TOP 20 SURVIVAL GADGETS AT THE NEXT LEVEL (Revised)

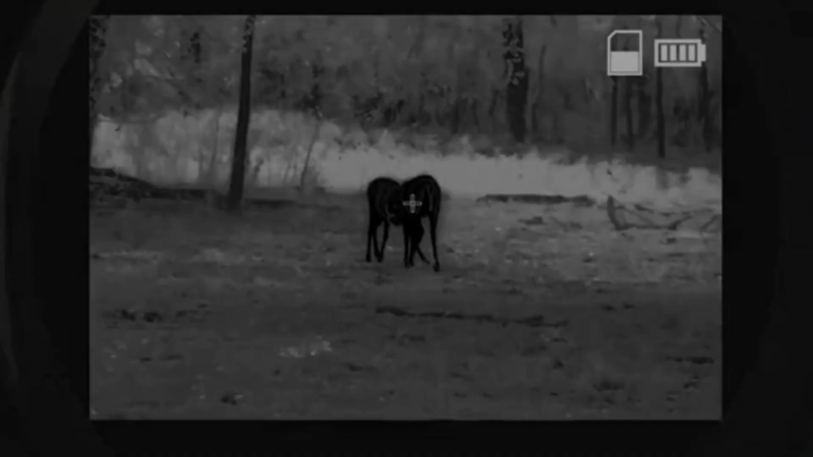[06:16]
or total darkness it runs for a
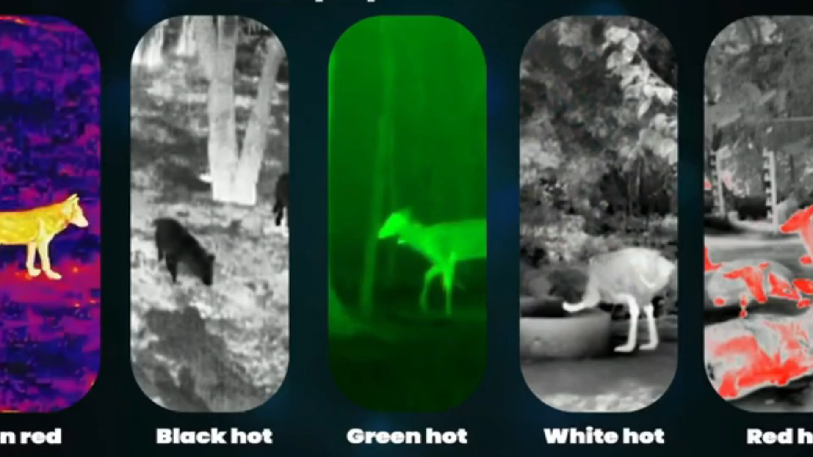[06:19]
solid 15 hours on one charge and works in frigid temps down to minus 30 degrees celsius the oled
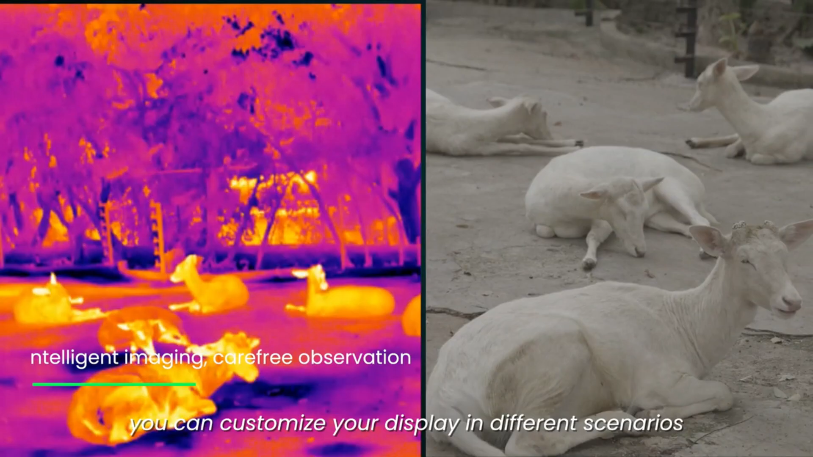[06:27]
display gives you a clear picture with a resolution of 800 by 600 and it even comes with a 32 gb micro